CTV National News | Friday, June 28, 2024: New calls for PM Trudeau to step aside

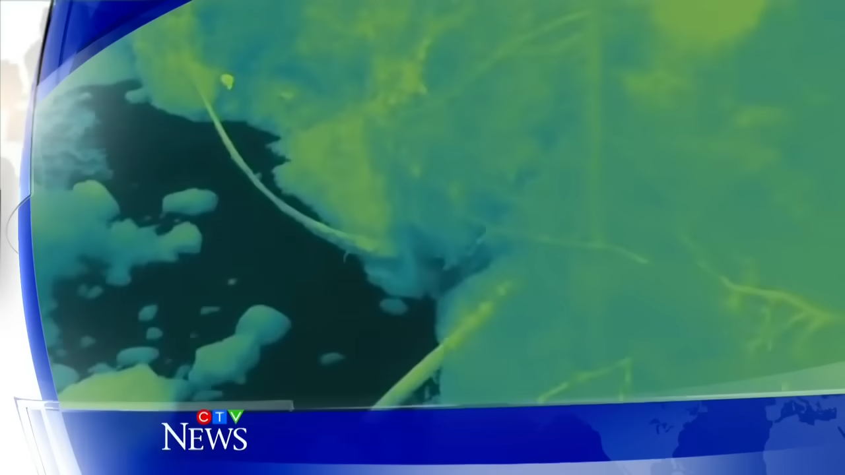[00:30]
Also a high-tech rescue of a hiker stranded in B.C.
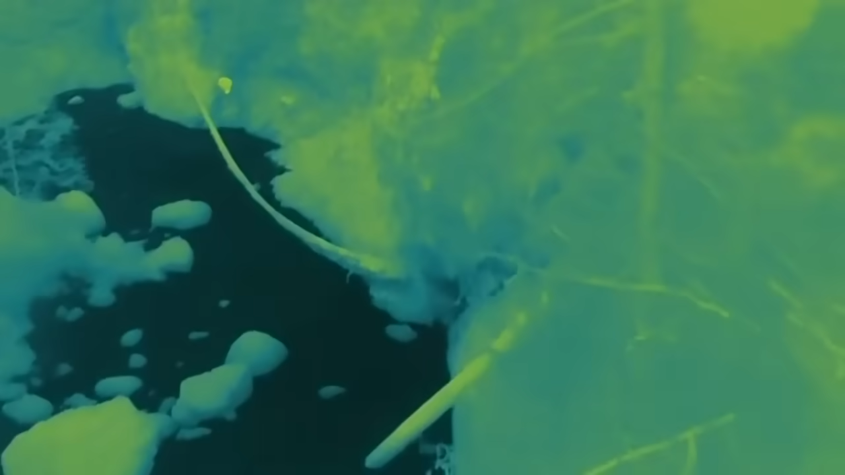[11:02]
Rescue crews turned to tech, launching this drone equipped with a thermal camera that quickly detected the hiker's body heat. The drone made all the difference.